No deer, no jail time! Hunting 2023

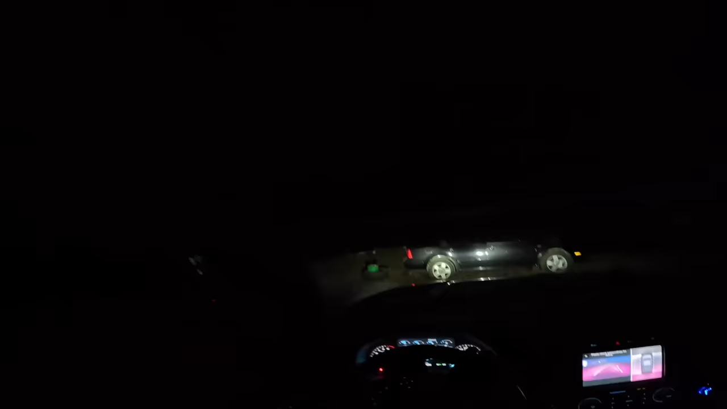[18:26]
I just want to know if anybody shot something. I heard the one shot, and that was it.
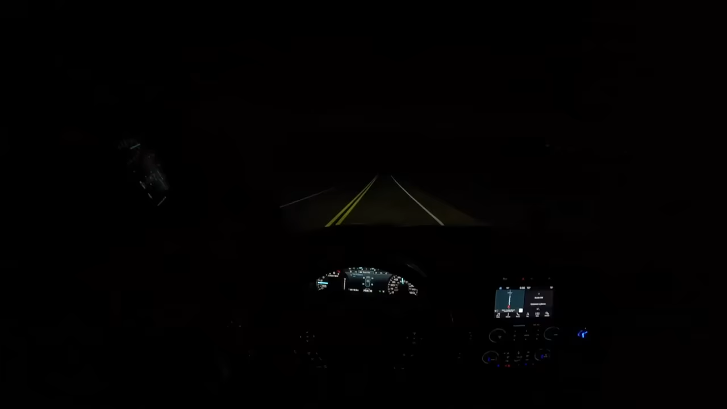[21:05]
Uh-oh. What's this? Horse-drawn buggy. Look at that. That's so funny. That's the second time me and Ryan has seen that. We were talking about that and cracking up before.